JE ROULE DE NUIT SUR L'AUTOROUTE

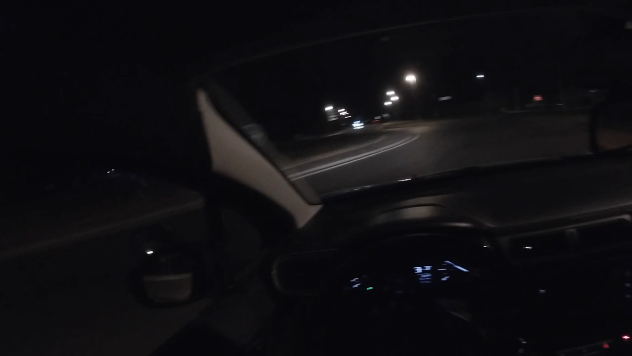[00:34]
différente par contre on va tenir compte évidemment du fait qu'on y voit un tout petit peu moins voilà on y voit un tout petit peu moins et que du coup peut-être qu'il faudra faire aussi l'attention n'oubliez pas dans tous les cas que les vitesses sont des vitesses maximales et que parfois on est obligé vraiment de réduire l'allure
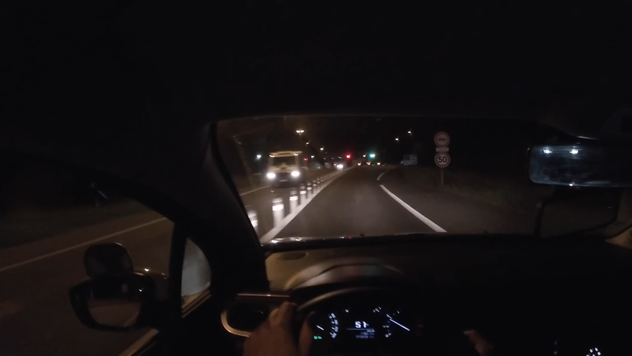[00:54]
alors là j'ai plutôt intérêt déjà à bien choisir ma voie donc c'est celle-ci la flèche verte n'oubliez pas veut dire que du coup vous avez tous les modes de paiement qui sont acceptés donc je vais aller en direction de Tarbes qui est dans 11 minutes
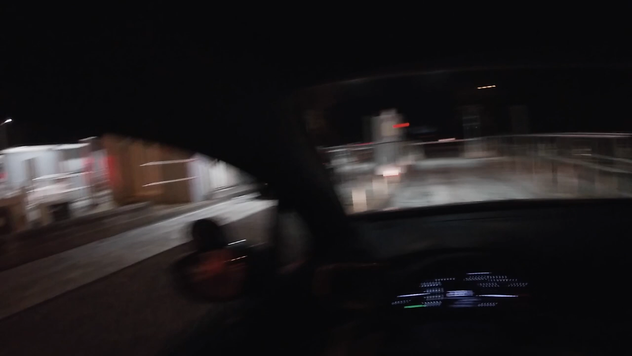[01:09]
voilà donc je m'approche délicatement là je fais une reprise première